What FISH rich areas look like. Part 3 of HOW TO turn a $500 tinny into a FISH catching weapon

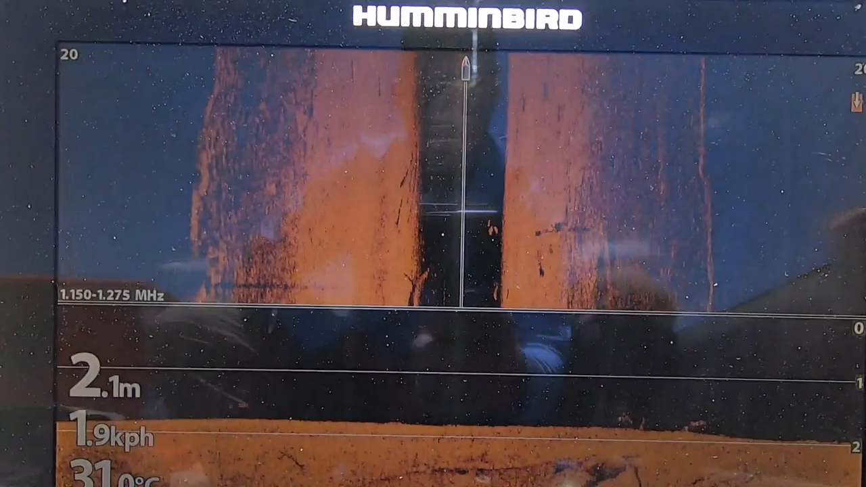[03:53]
On screen: depth 2.1 m, speed 1.9 km/h
So we'll just look at some settings quickly.
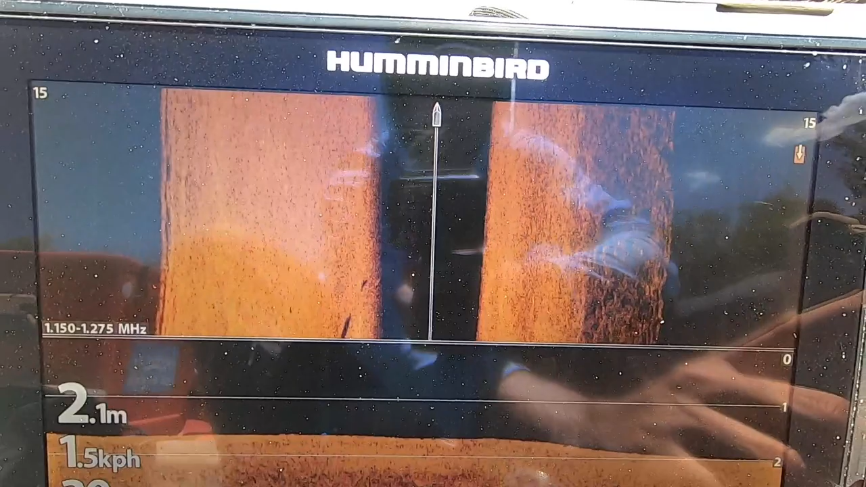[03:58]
On screen: depth 2.1 m
So this particular area that we just scanned,
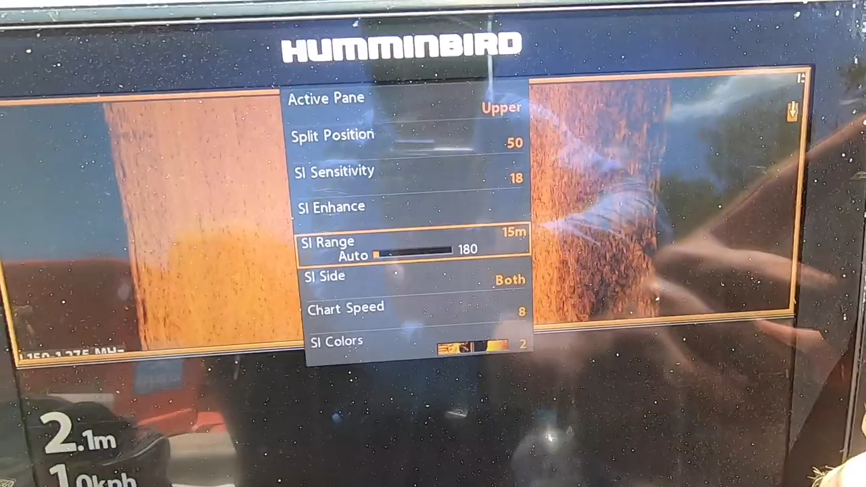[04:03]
go to, so this is upper,
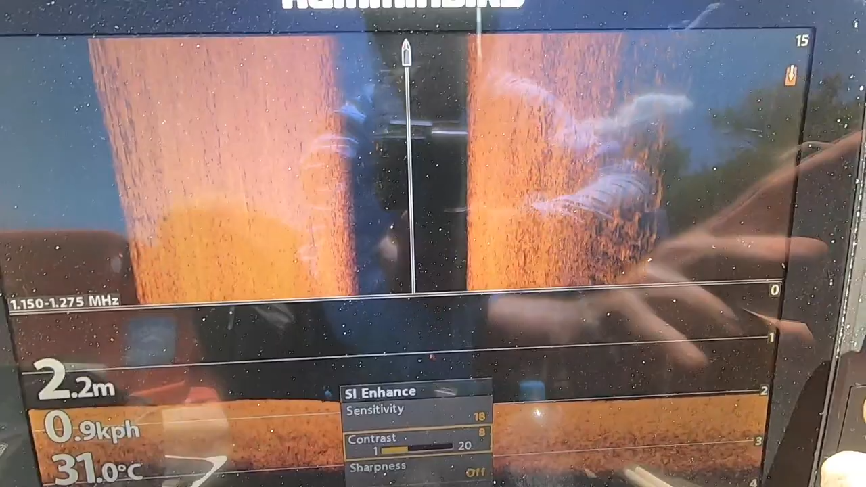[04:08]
On screen: depth 2.2 m, water 31.0°C, speed 0.9 km/h
area down the bottom.
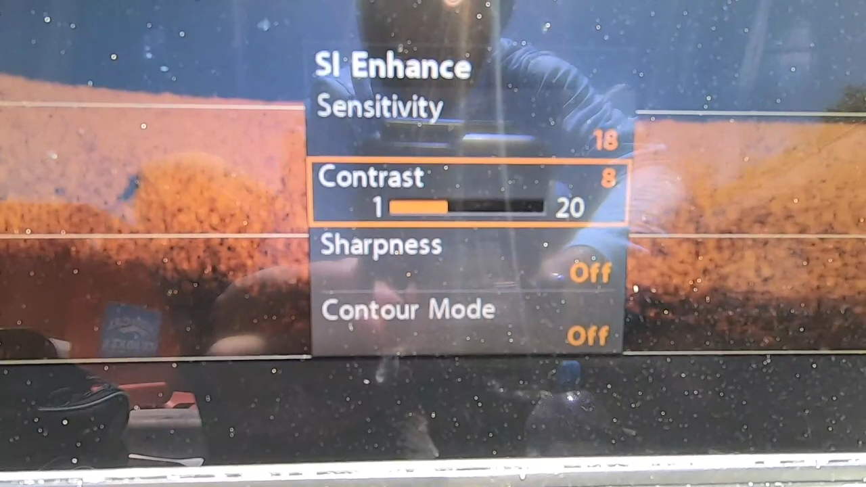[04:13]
All right, so this is for your upper, so which is your solid imaging contrast, sitting at 8,
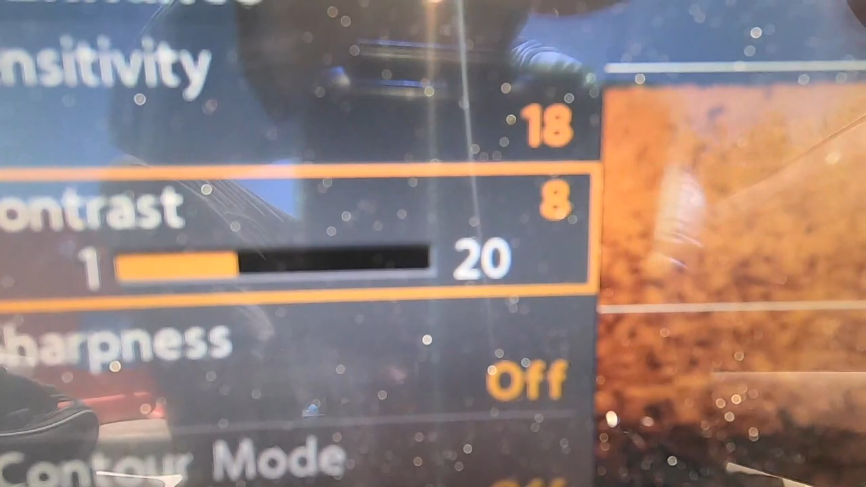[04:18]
sensitivity sitting at 18, so quite high.
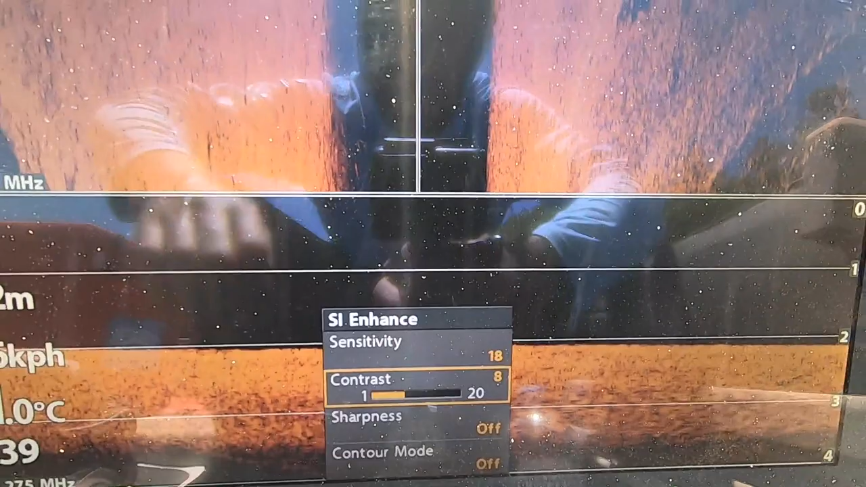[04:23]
So, and scroll speed I think is on around 7 or 8. I normally run it between 7 and 10.
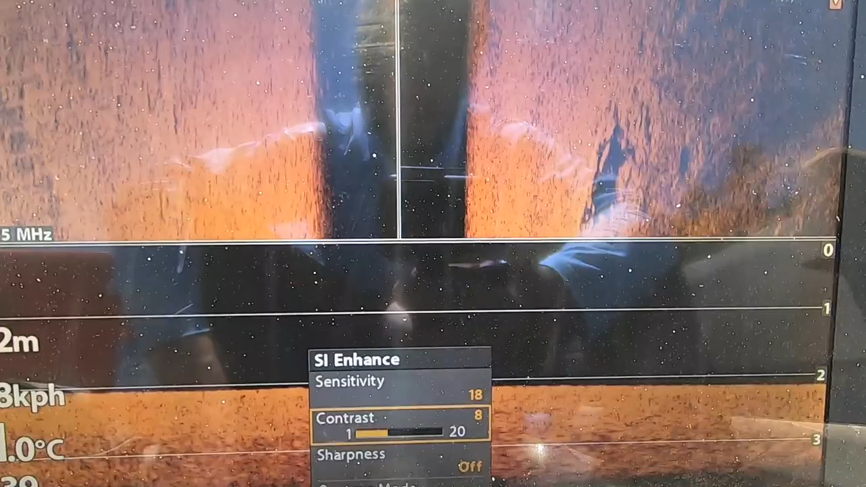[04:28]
So if you go into the next area, and you know, like
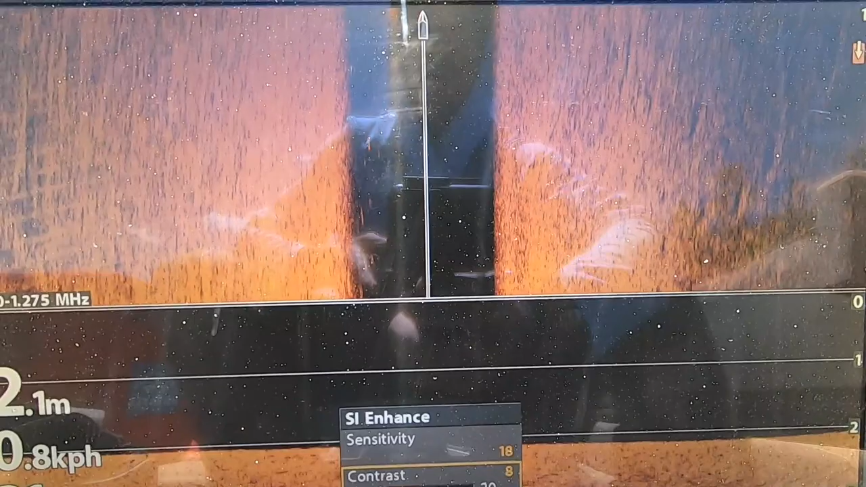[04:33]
the bottom's very muddy here.
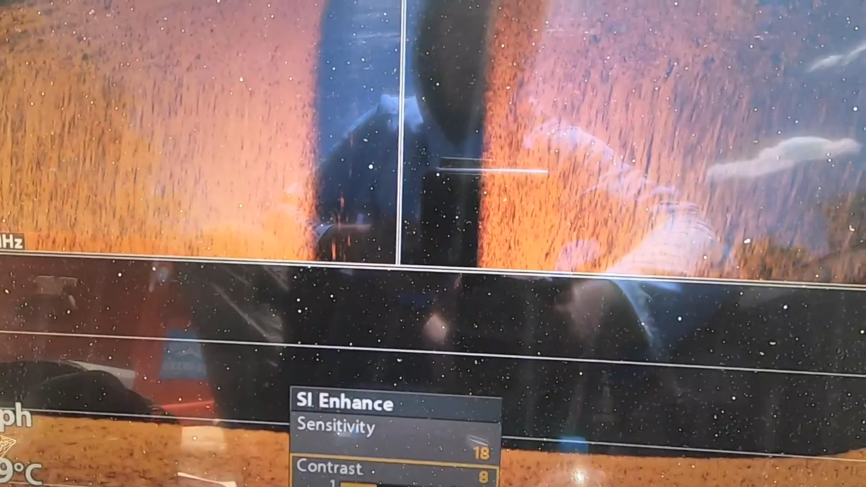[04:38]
So if you go into the next area and it's really rocky, you're gonna have to be playing with those settings to get the best out of it.
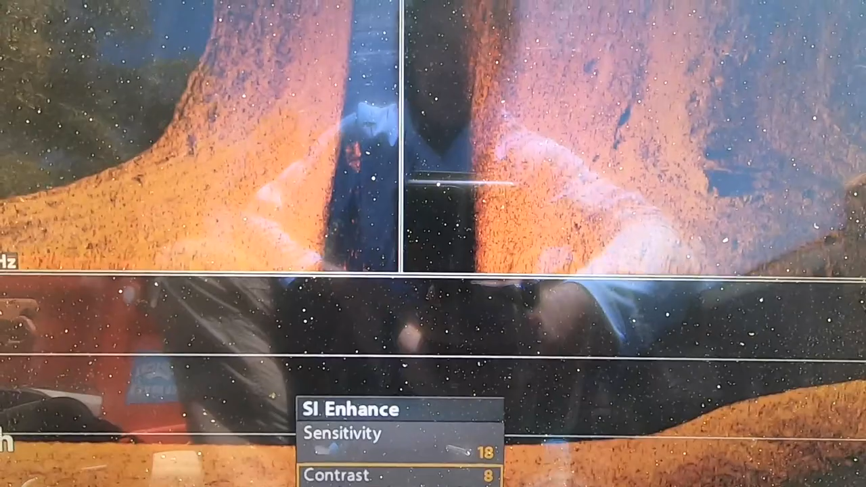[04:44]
So because obviously it's gonna reflect really badly with that hard bottom. So you're gonna have to back your sensitivity off. So you're gonna have to change your settings. So
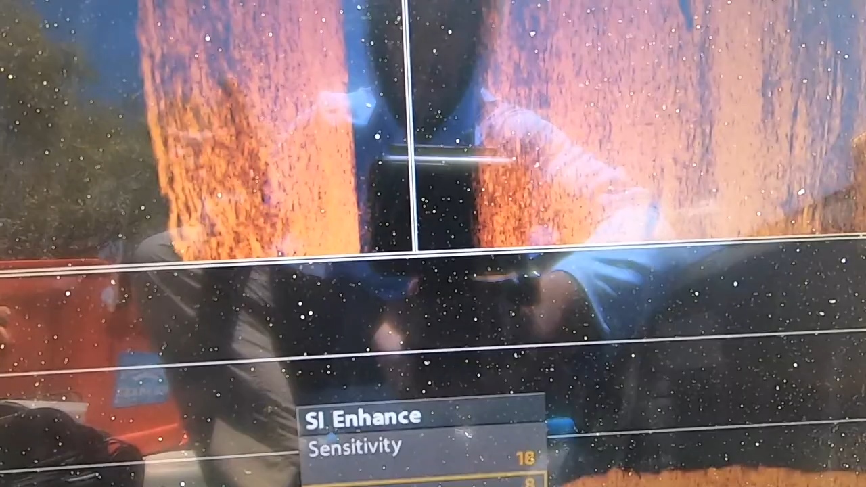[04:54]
depending on where you are and what your bottom composition is, you are going to have to change your settings a little bit.
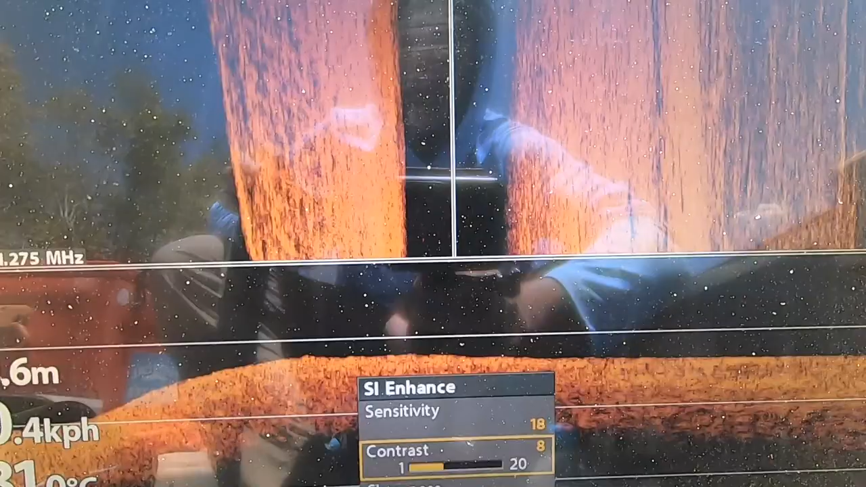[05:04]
But to get the most out of it, just those little fine adjustments.
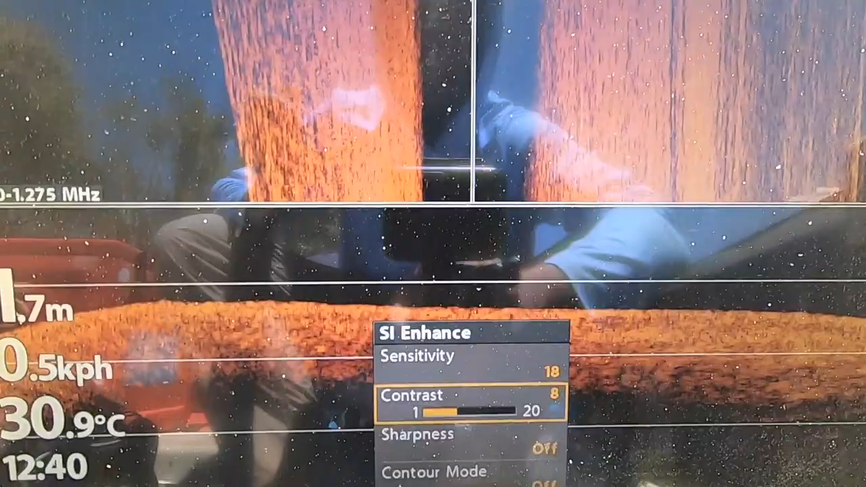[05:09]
So,
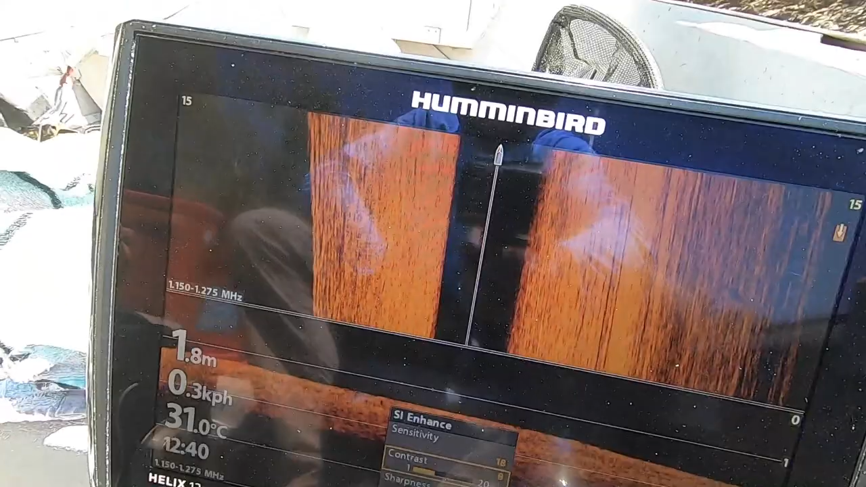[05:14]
On screen: depth 1.8 m, water 31.0°C
all right, I've just hit the cursor on the helix.
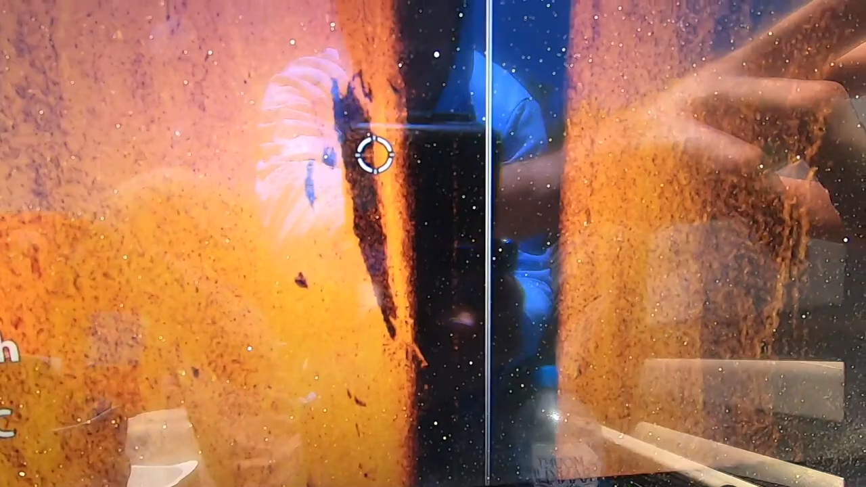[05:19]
So, on your keypad there,
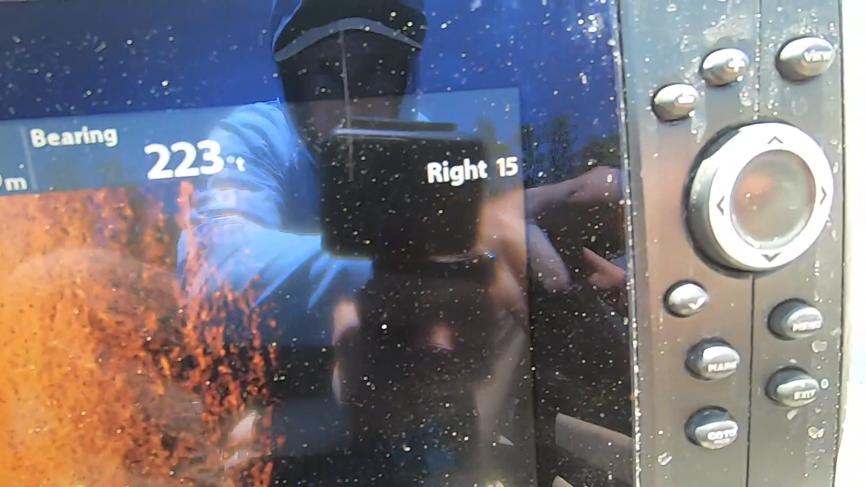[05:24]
hit that, which brings up your little cursor here.
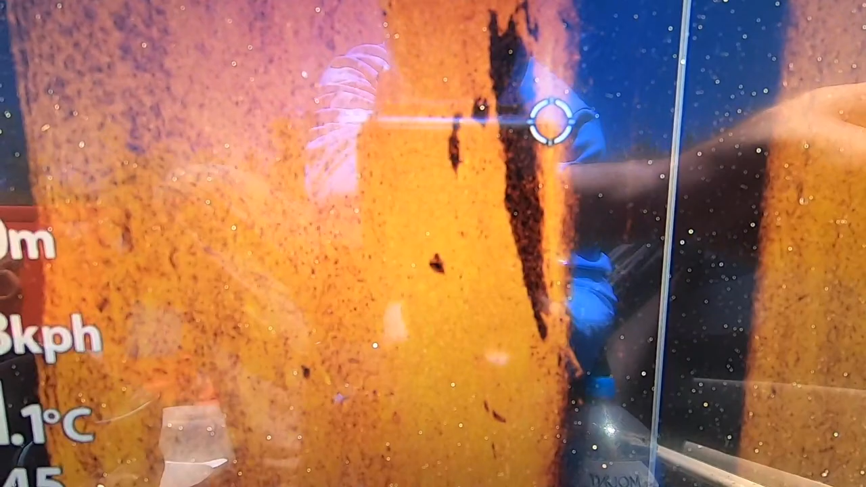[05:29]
So, what we're looking at here, right where that cursor is a fallen tree or a fallen bit of timber, and around that timber.
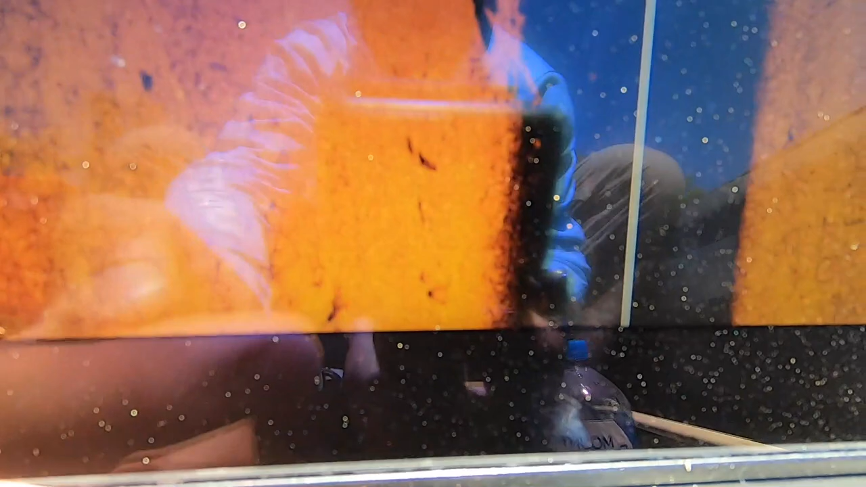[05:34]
You can see, not real clear, but fish there.
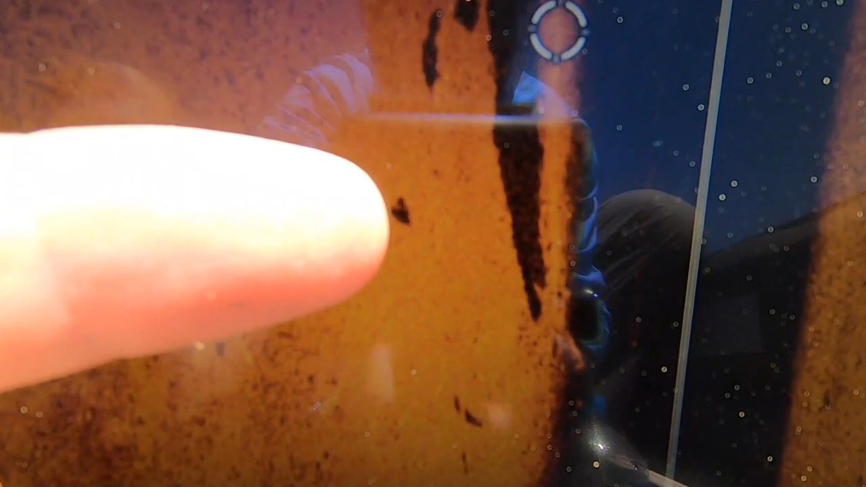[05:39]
Another one there. Definitely one there. Another one beside it.
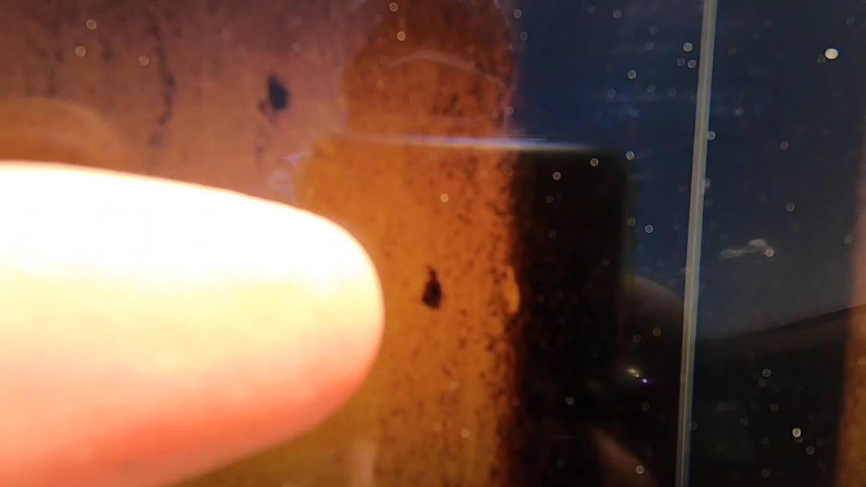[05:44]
And another one there. So that bit of timber is holding quite a few fish.
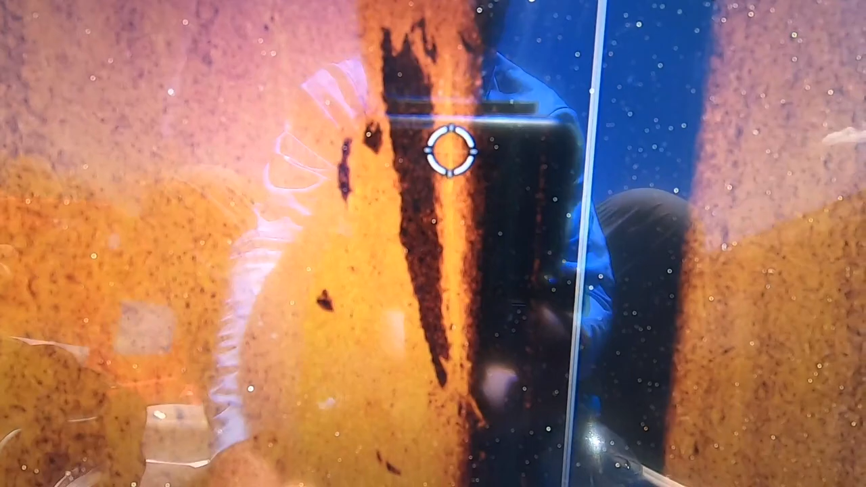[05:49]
So if I was doing this properly, I would be definitely having a cast at that.
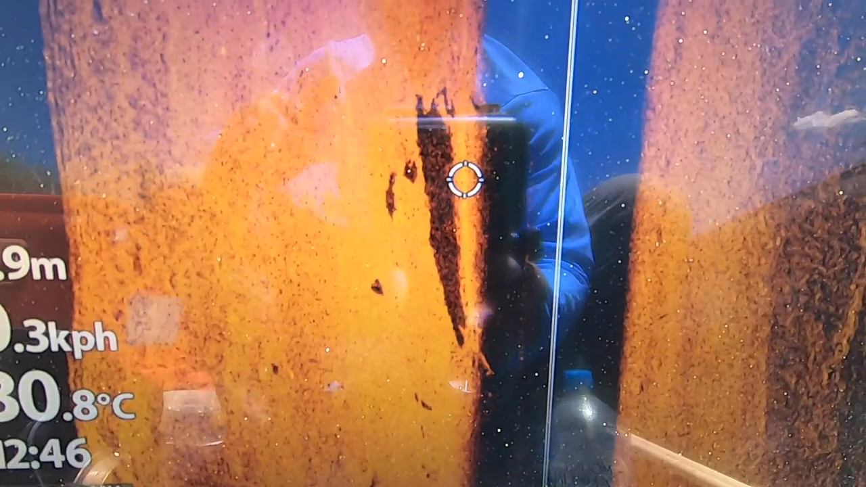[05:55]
And there's a couple of ways that you can do this. So one is when you go past and it comes up,